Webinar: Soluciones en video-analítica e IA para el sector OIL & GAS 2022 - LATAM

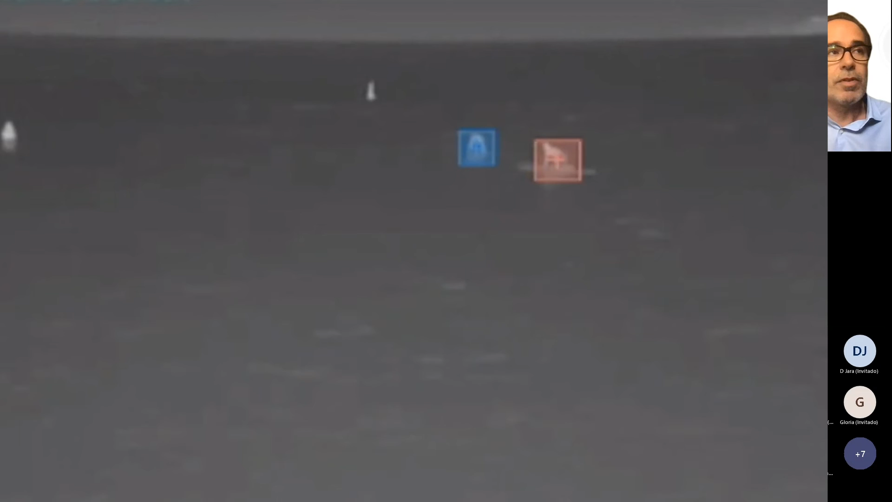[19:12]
Y bueno, pues aquí veis que, bueno, pues es que estamos detectando personas en un paddlesurf. ¿Vale? Y estáis viendo, pues bueno, pues que hay movimiento de olas, las boyas también se están moviendo y no generan falsas alarmas, o sea que podemos detectar por tamaño. Podemos tener diferentes perfiles de detección, como cruce de frontera, objeto flotante, merodeo.
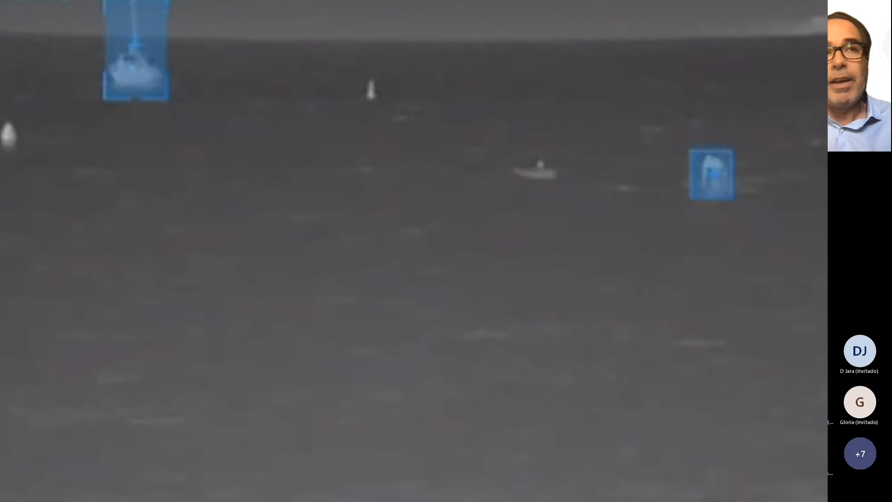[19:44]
Y después también esta solución podemos tener la versión híbrida, que es para puertos, para trabajar en lo que son los diques o en las escolleras, para poder,
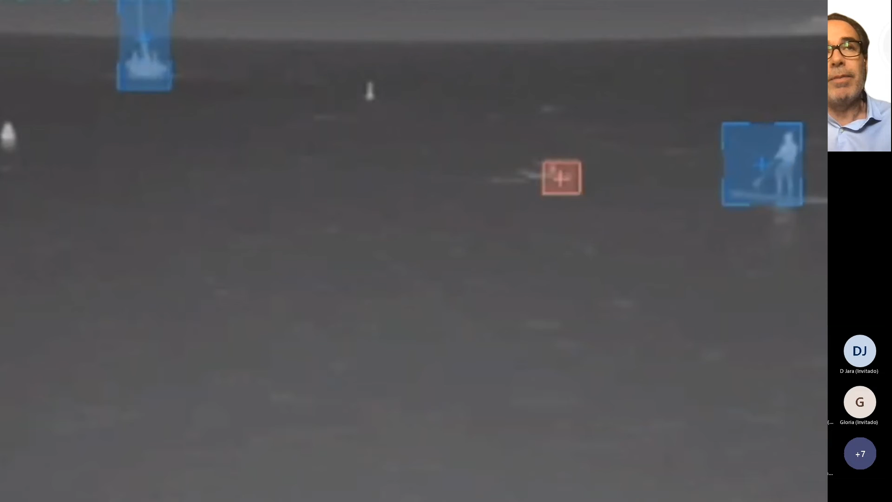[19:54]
a la vez que vigilas el área marítima, también vigilar el área terrestre.
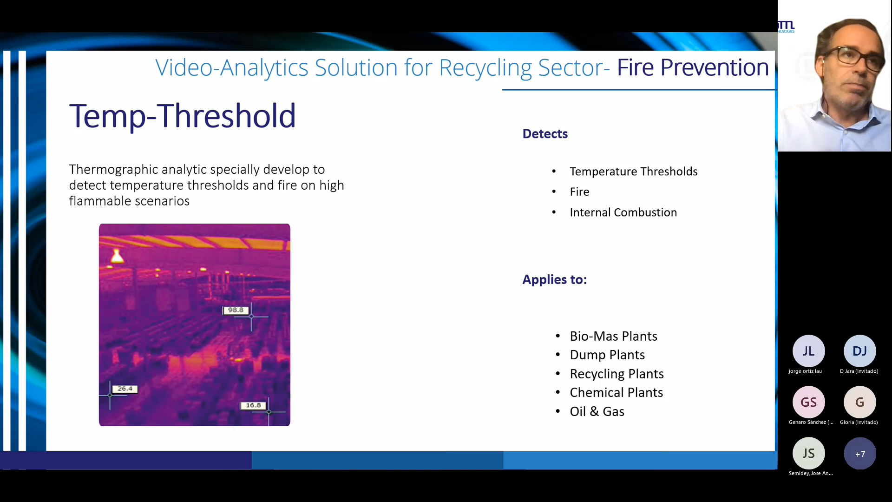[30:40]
Esto no es una planta de oil and gas, es una planta de biome, en este caso es una papelera.
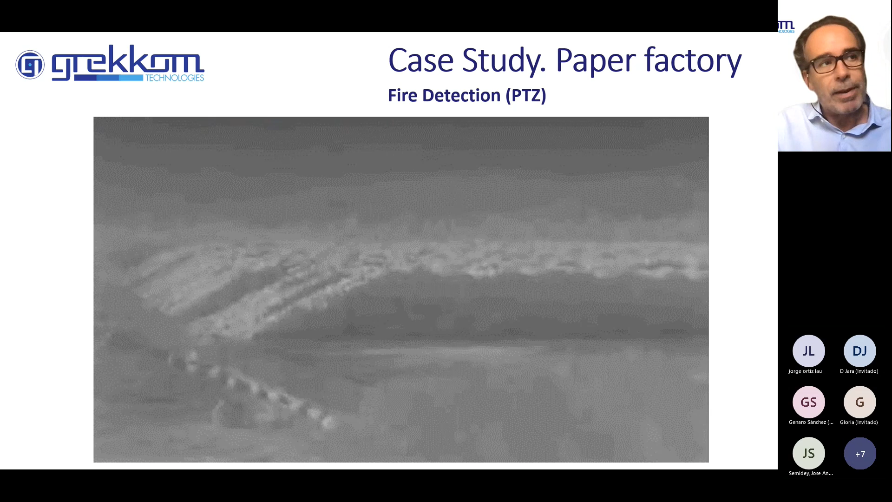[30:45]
Esto es con una cámara PT. ¿Vale? Y si veis aquí, pues bueno, pues tenemos un incendio, ¿vale? Y enseguida, pues en cuestión de segundos, ya lo está detectando. Observaréis que al principio no lo detecta rápidamente y os explico el por qué. Nosotros lo que hacemos es primero generamos un fondo de imagen Una vez generado el fondo de imagen, analizábamos todos los objetos que irradian energía y analizamos su comportamiento.
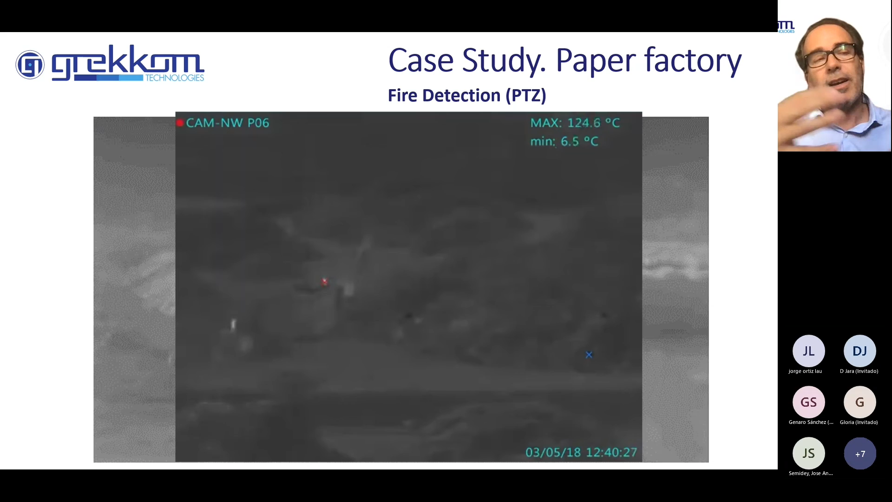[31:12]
On screen: max 124.6°C, min 6.5°C
¿Vale? Por eso requiere de unos 1 o 2 segundos hasta que nosotros podamos generar la alarma de, digamos, de fuego.
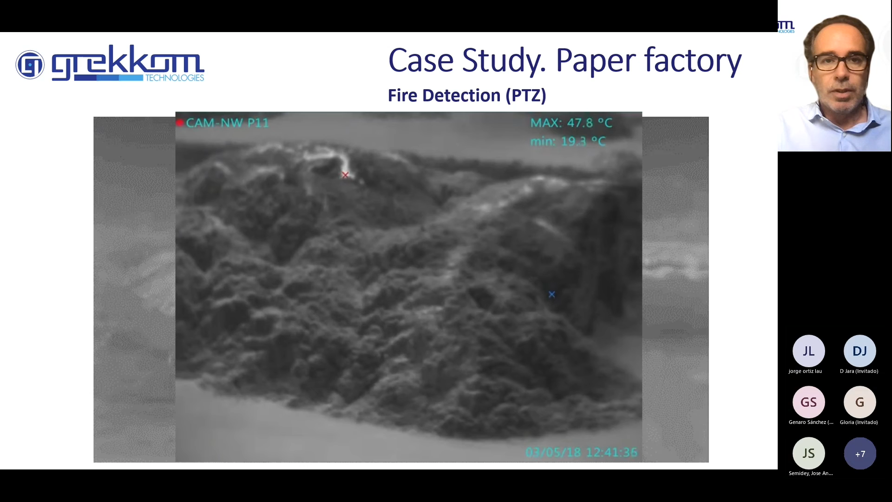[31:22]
On screen: max 47.8°C, min 19.3°C
Otra de las soluciones que tenemos es el Flame Monitoring,
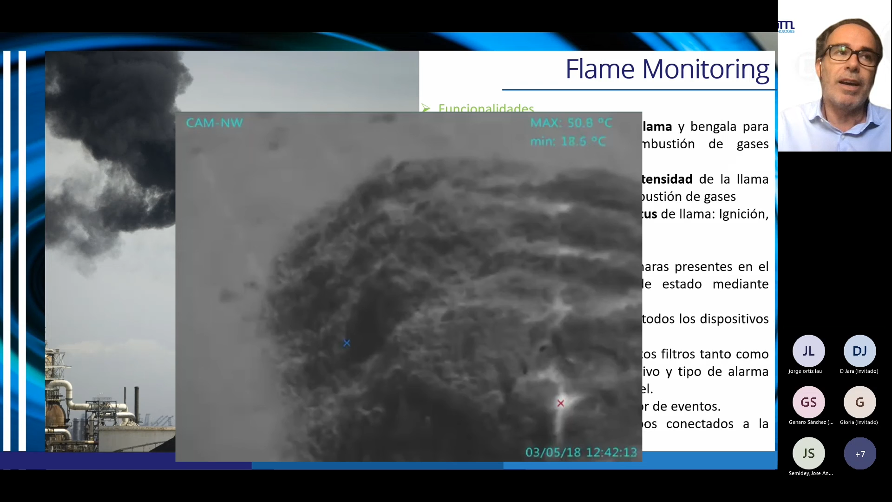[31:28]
On screen: max 50.8°C, min 18.5°C
que es una solución pues para monitorizar lo que son las llamas en las chimeneas de refinerías, ¿vale?
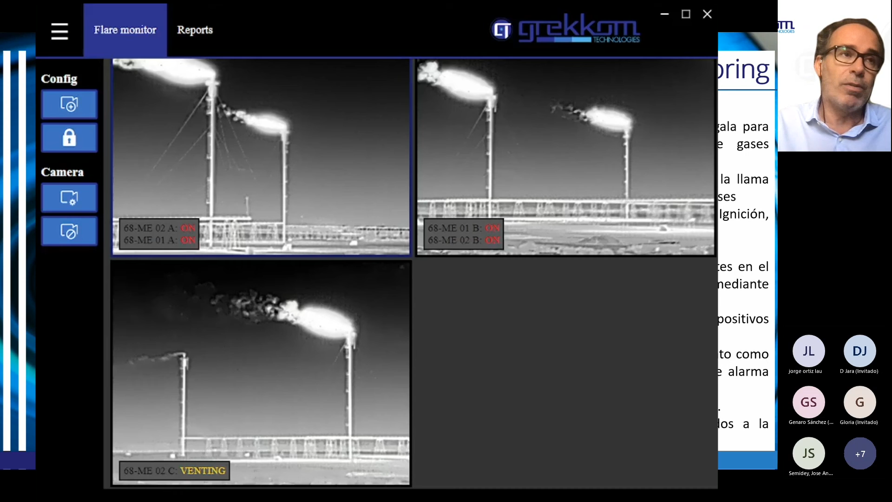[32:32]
como podría ser Mobotix, Hangua, Dahua o Hikvision, ¿vale? Aquí os voy a poner un video, ¿vale? De cómo funcionaría esta solución.
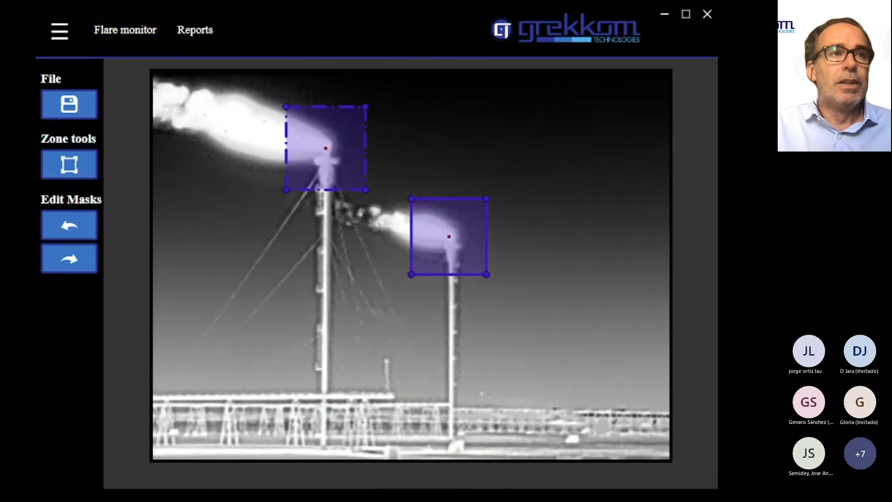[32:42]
Si veis aquí, pues bueno, pues en este caso tenemos tres cámaras. Debajo de cada una, esto es, digamos, la herramienta de configuración de máscaras, es decir, ponemos la zona donde queremos detectar. Podemos enumerar cada una de las chimeneas, ¿vale? Si veis, dais cuenta aquí, debajo de cada imagen, imagen, ponemos el nombre de la chimenea y el estatus, o sea, en qué estado está la llama.